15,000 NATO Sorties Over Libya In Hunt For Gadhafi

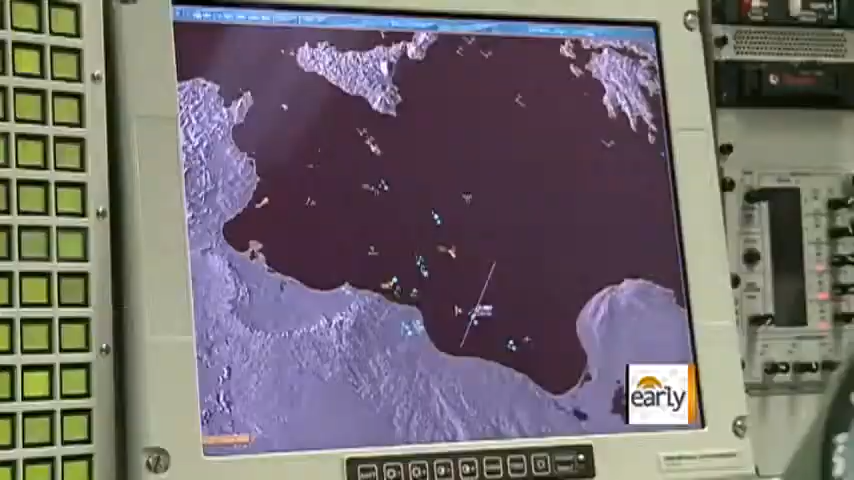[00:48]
We provide the air picture and air traffic control, surveillance, and that intensity is still there.